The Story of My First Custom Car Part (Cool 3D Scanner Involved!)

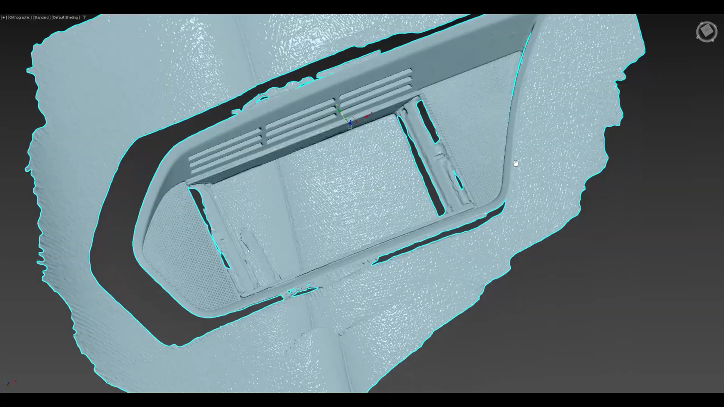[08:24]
moving on towards cad modeling i have reversed engineered this trim piece using the 3d scan and 3d modeled a custom part which i'm going to modify now